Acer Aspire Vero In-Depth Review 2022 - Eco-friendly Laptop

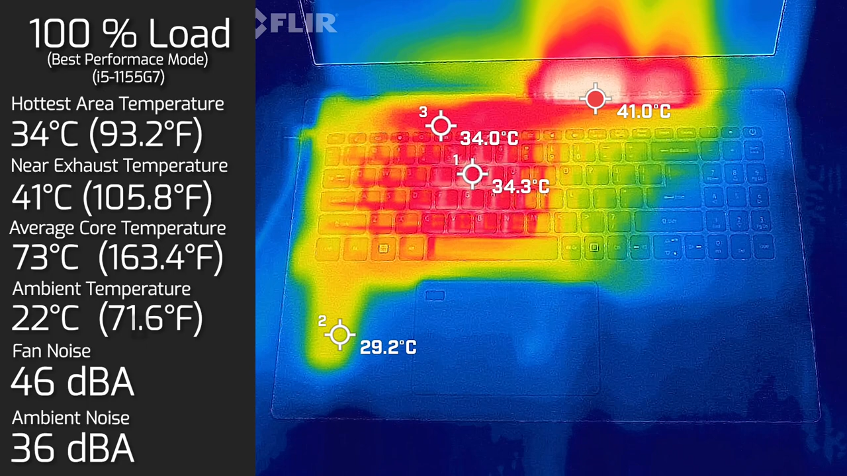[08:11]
And as for the fan noise, it hit a maximum of 46. And as for the fan noise, it hit a maximum of 46 decibels. And as for the average internal core temperature was 73 degrees Celsius. I also measured the bottom back cover of the computer. And the hottest air on the bottom back cover was 53 degrees Celsius.
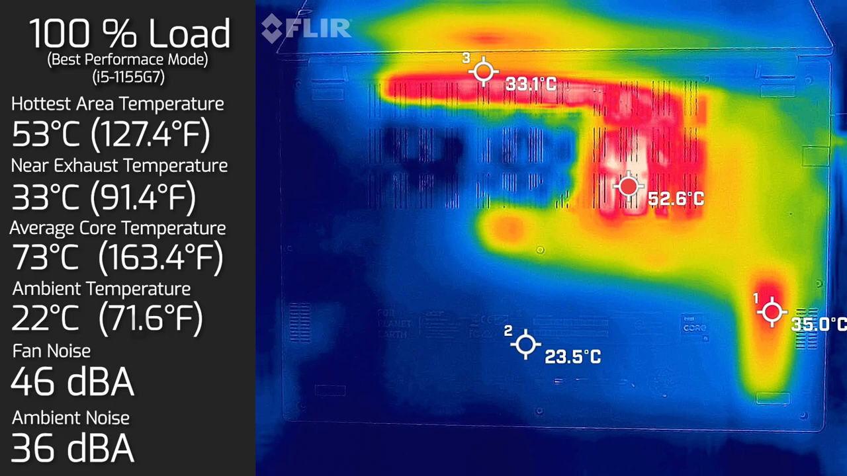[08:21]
And of course, the fan noise stayed at 46 decibels. Seeing the results of the measurements, the Acer Vero runs very well, what I would call cool in temperature.